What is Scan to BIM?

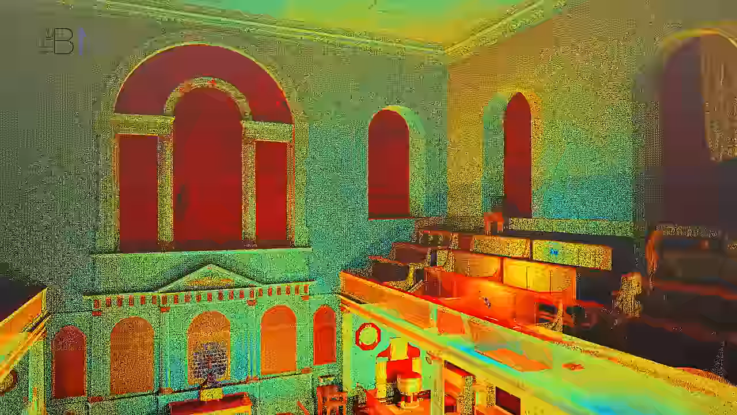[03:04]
To give you some idea of the magnitude of data collected during a typical 3D laser scan,
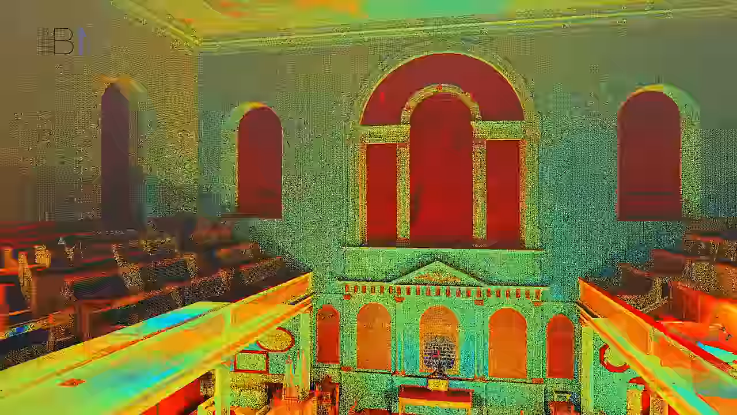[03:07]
the Trimble TX8 collects data on 1 million unique points every second.
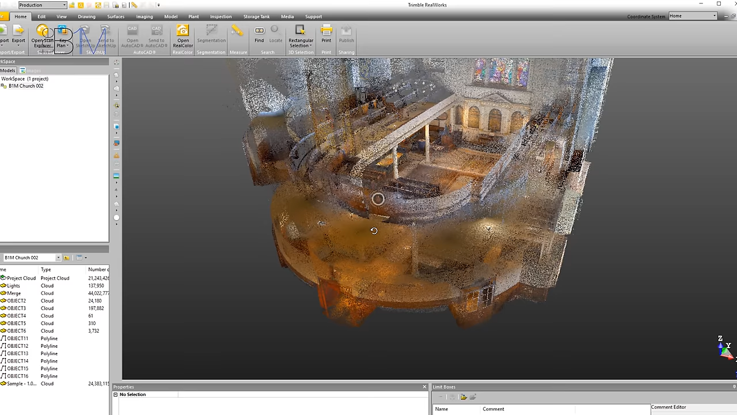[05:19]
Having scanned with the TX8 in this example, we've imported our scan into Trimble RealWorks,
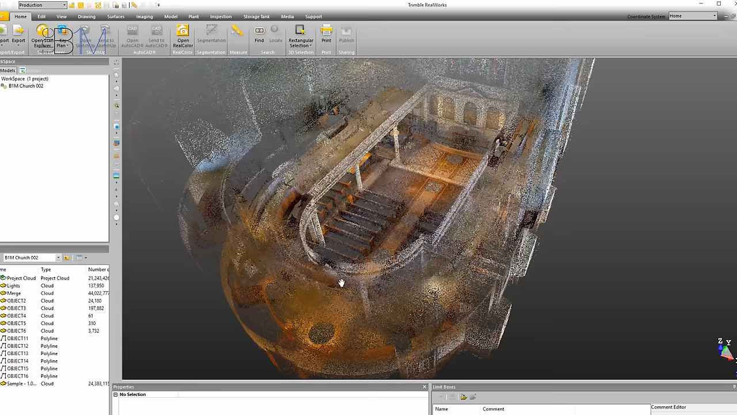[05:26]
a powerful software tool that enables you to register, analyse and model from your scan.
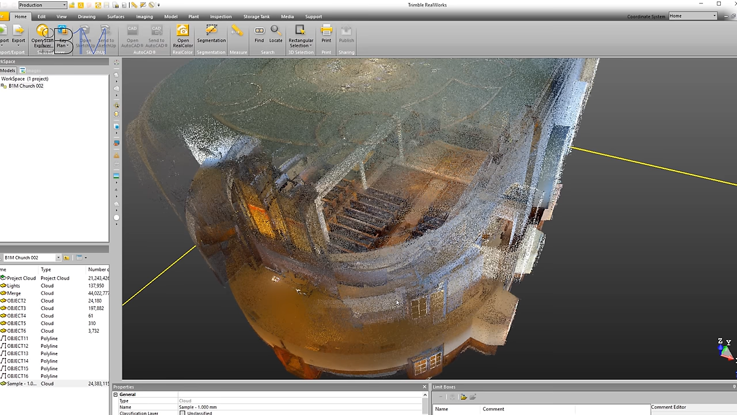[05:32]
The platform has a free browser-based viewer, enabling your wider project team to see and navigate around your scan. The process of importing and calibrating raw scan
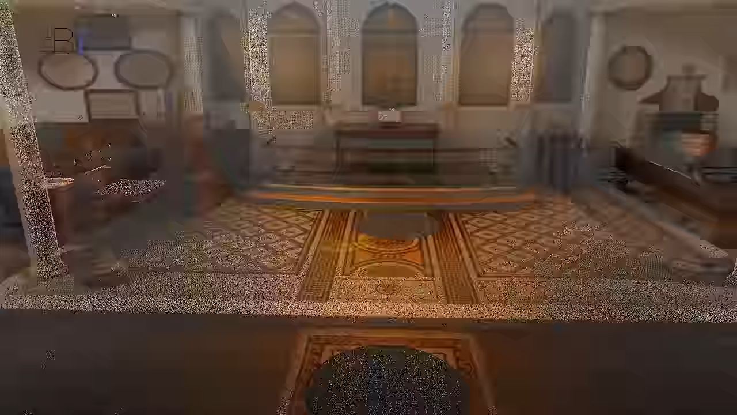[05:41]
data before it is ready for use by a project team is quite specialist,